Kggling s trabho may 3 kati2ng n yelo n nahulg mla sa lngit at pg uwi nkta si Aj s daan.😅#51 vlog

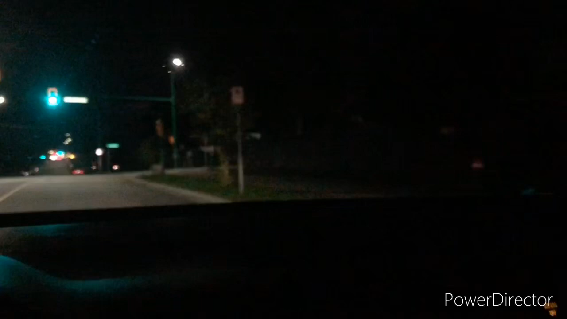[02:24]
yan dito na tayo sa Rambol street ang ating daan